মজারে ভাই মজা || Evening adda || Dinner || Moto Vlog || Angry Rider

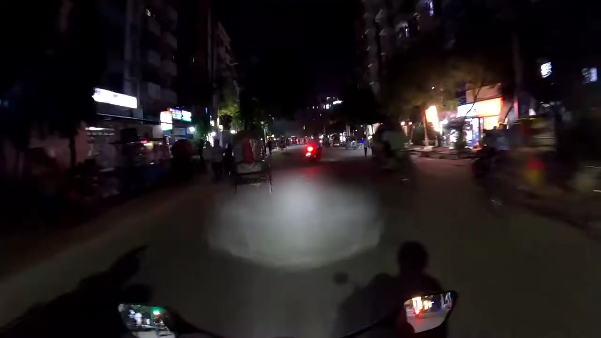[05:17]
এই রাস্তার কোন জায়গায় বললো, এটা হলো মসজিদ মার্কেট, আচ্ছা এর পাশেই,
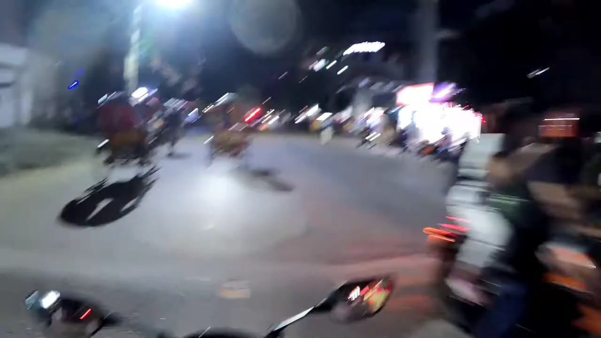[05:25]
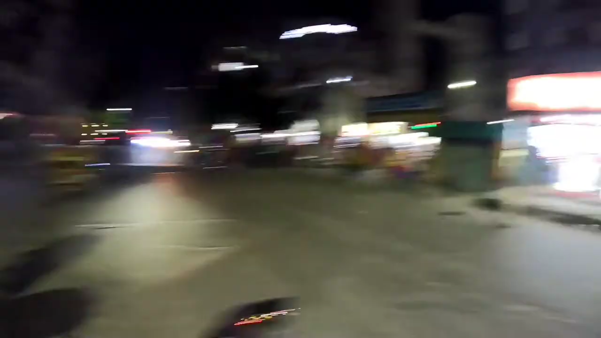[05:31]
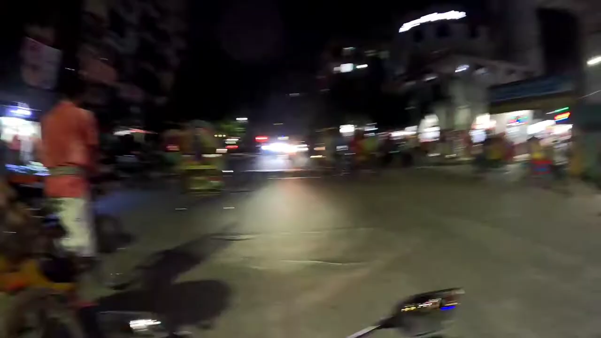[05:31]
পাশেই বলতে কি অপোজিটে, হ্যাঁ অপোজিটে একটা লাইটিং করা দেখা যাচ্ছে। এটা কি
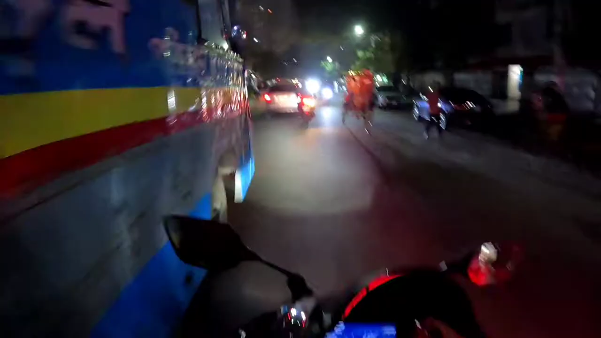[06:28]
বেশি দূর যেতে হবে না। এখানে একটা জায়গায় হঠাৎ করে এক ভিথিরি দাঁড়ানো দেখে চিন্তা করলাম যে শিষ্য ভাই কি না, পিছন দিকটা অনেকটা ওরকমই লাগতেছিল দূর থেকে। বাট কিছুটা কাছে আসার পরে বুঝতে পারলাম যে না,
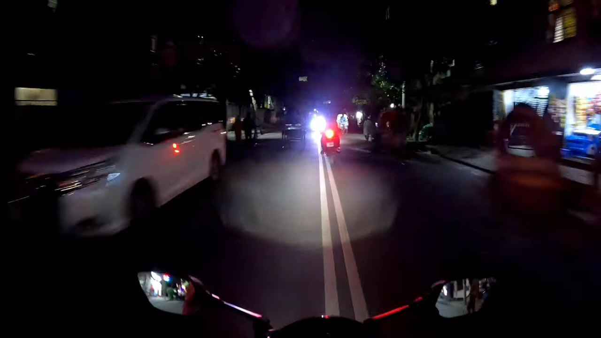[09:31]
এখনো আমারে সিগন্যালটা দিচ্ছে যে স্পিড ব্রেকার আছে।
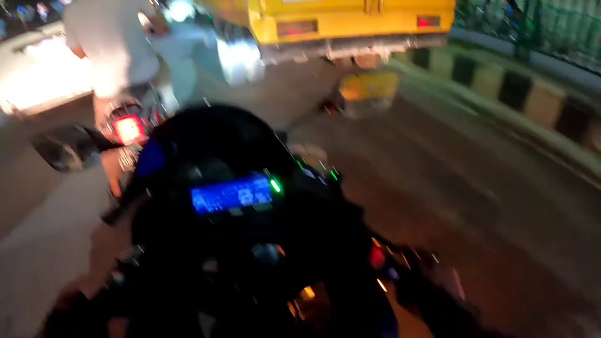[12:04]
এখন ট্রাকের চাপ বেড়ে গেছে ঢাকা শহরের ছিটের ভিতরে।
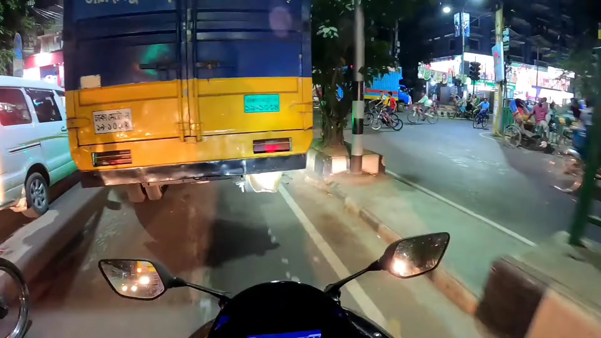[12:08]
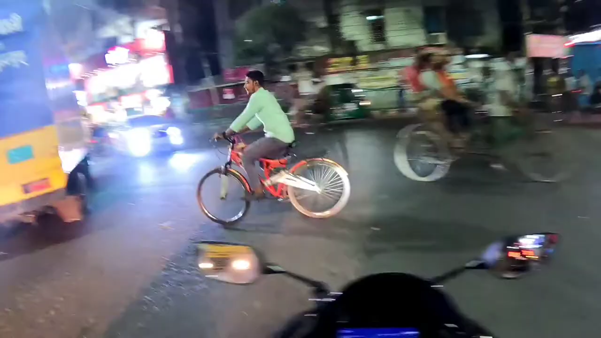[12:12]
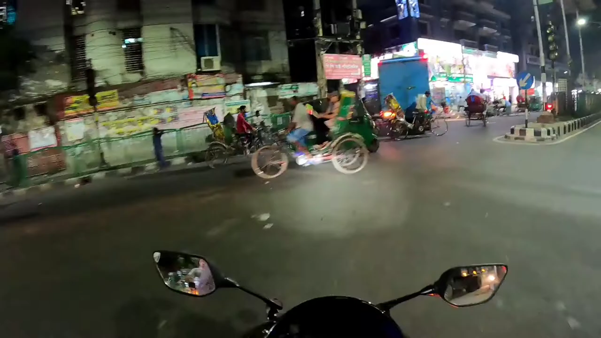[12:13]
এই ট্রাকটাও এটার ভিতরে ঢুকতেছে। আজকে রাতে একটা প্ল্যান করতে চাচ্ছি, দেখা যাক হয় কি না।
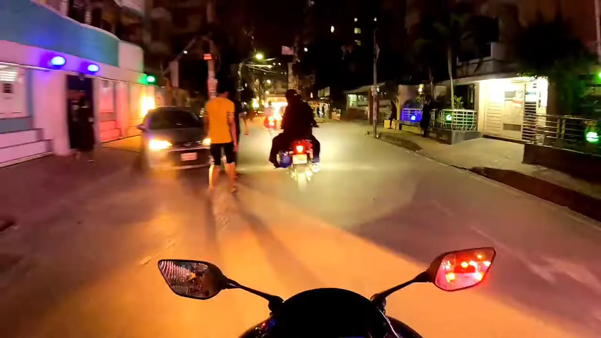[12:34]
আমার ঢাকা শহরের রাস্তাঘাটগুলো এখন বর্তমানে খুবই বিরক্তকর মনে হয়,